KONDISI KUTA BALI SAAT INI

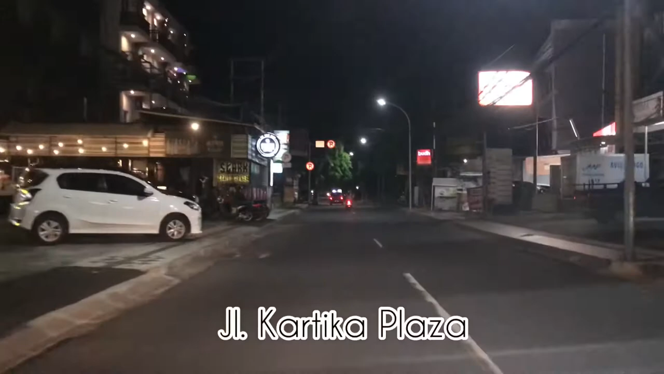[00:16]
kita lihat situasi di pantai Kuta terus kita lihat di sepanjang
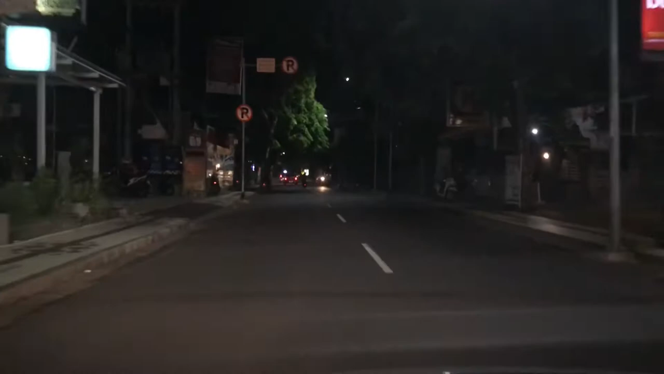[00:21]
jalan Kartika Plaza ini kemarin waktu long weekend tuh
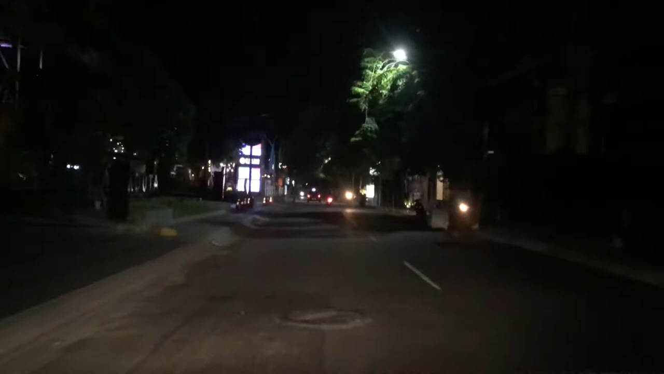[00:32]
bener-bener rame banget dan sekarang setelah berakhir masa long weekend nah ini Lipo Mall rame dong karena disini
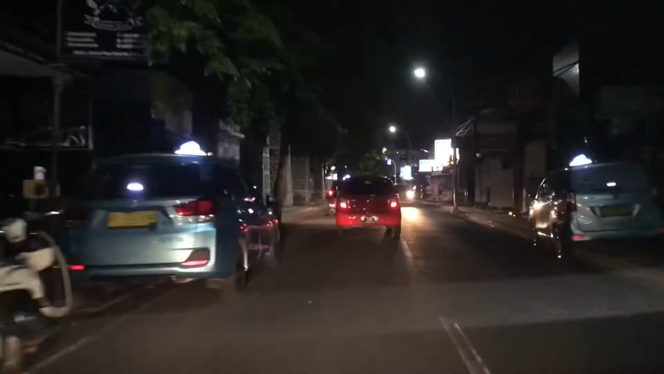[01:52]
nah ini di depan kita udah mau sampai di eh
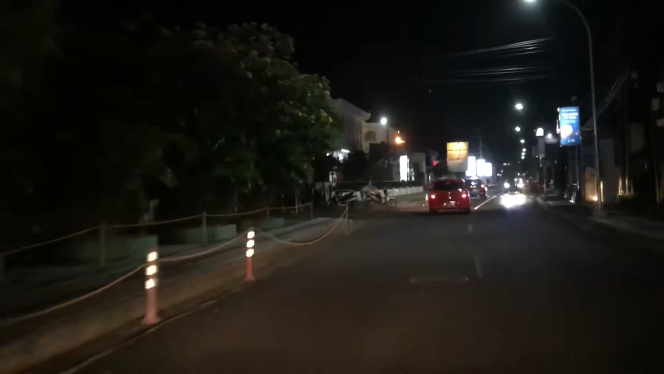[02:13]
sih Kartika Plaza Hotel itu buka terus sih sekarang
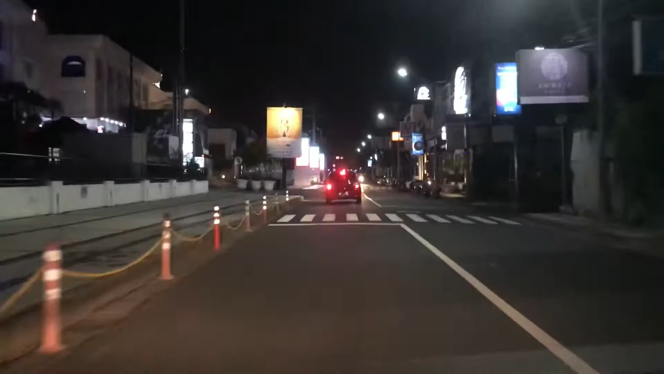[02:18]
ini jam masih
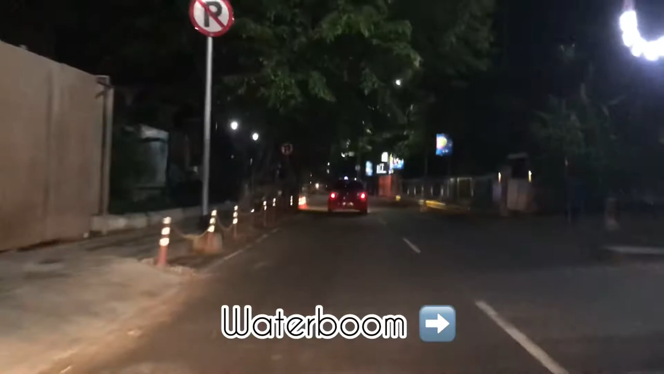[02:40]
tutup ya Oh masih tutup ya Oh iya sih sorry Sekarang ini sekarang ini jam setengah 8 Hai nah ini restoran di kekiri ini buka Oh iya tutup ya tapi buka mungkin ya karena sekarang udah malam tutup
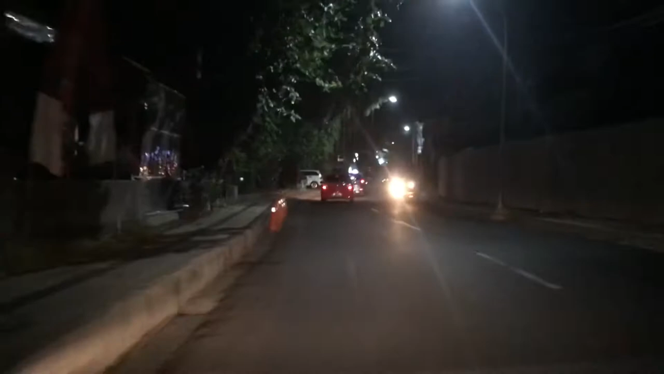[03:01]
di daerah sini ini masih sepi ya Nah ini juga kawasan ramayana ini masih sepi banget karena semua yang ada di kanan ini
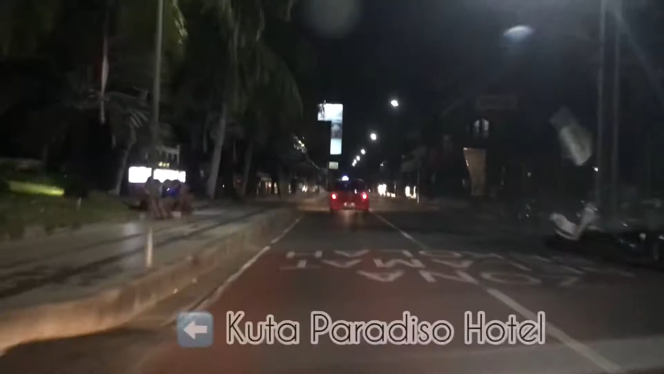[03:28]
ini punyanya ramagrub itu semua masih pada tutup dari seafood
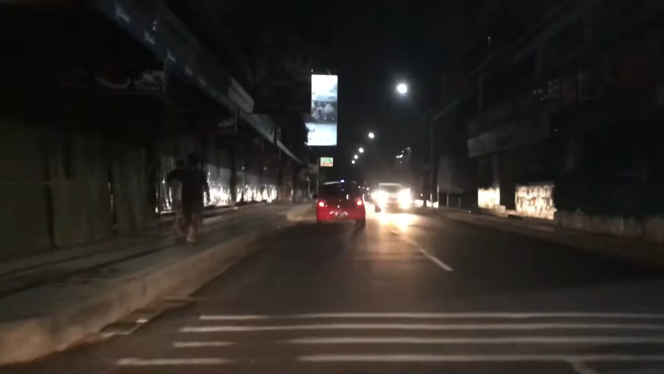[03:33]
house bluefin stadium cafe flat check gabah
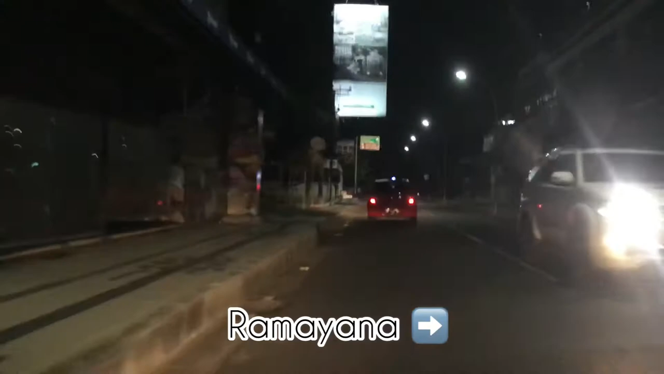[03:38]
terus ini apalagi apa apa ABNT kalau nggak salah ya itu masih tutup semua nah ini simpang yang dari kanan itu dari raya kutah kita udah mau sampai di kutah square kutah square ini hebat dong yashinoya masih buka terus sampai sekarang dari awal pandemi
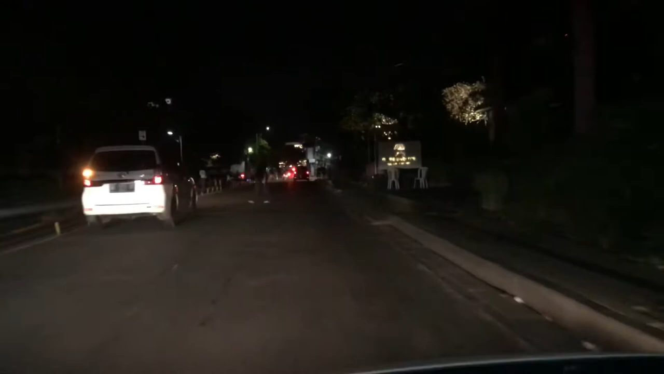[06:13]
kota Sivu buka nggak sih kota Sivu ini buka oh tutup ya ya sih gelap banget nih Rosa Vivo Rosa Vivo juga masih tutup sampai sekarang ini yang ke kanan ini ke popis 2 popis 2 popis 2 juga masih sepi banget semuanya masih pada tutup
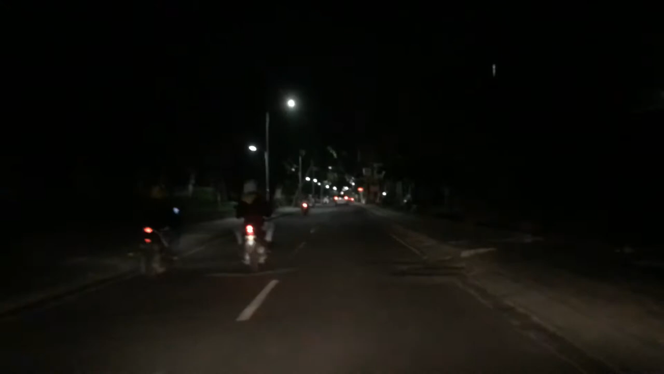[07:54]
ini depan kita sampai di apa sih Destun biasanya disini rame sih anjing-anjingnya pada tidur manja ini ada waktu baru dong